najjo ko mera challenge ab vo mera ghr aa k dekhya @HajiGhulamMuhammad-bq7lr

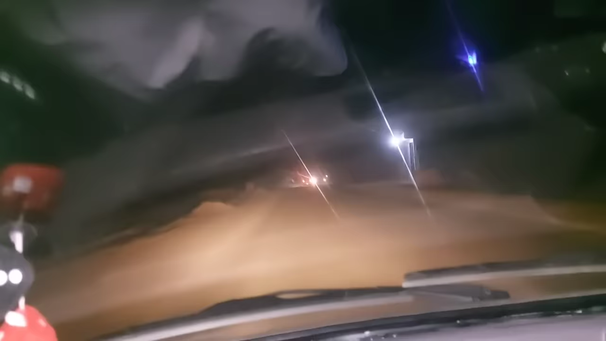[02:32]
वो है, देखो भी कैसे जाते हैं, जल्दी जाएगा जल्दी इंशाल्लाह।
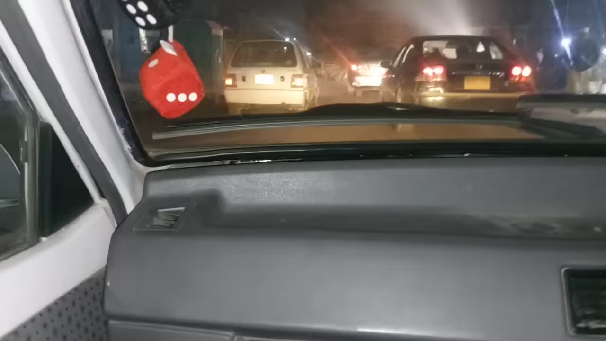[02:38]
हम शहर में आ गए, सिटी में नवाकोट से आ रहे हैं हम।
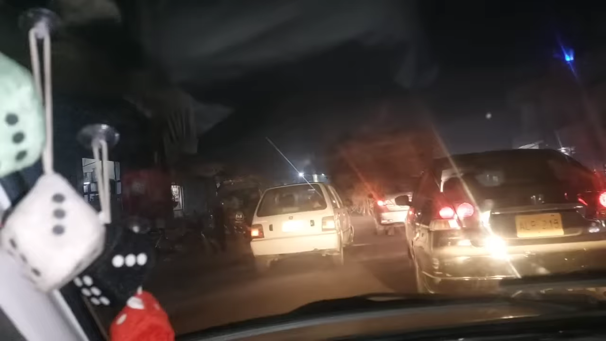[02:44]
देखो इलेक्शन का दौर है ना, यहाँ गहमा गहमी है गाड़ियों की सी। अब सर्दी शुक्र है कुछ कम हो गई है,
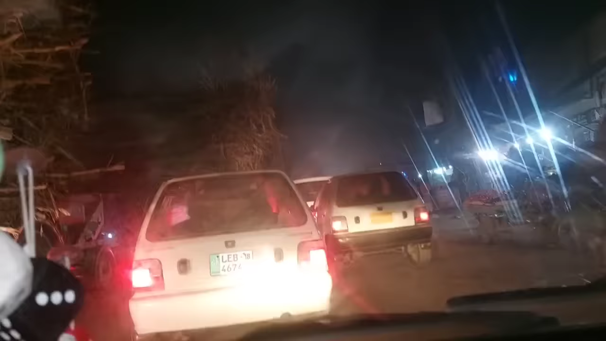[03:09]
गाड़ियों को, देखो गन्ने की ली है तो रोड जाम कर दी, आगे भी गाड़ियाँ खड़ी हैं सारी फंसी हुई है,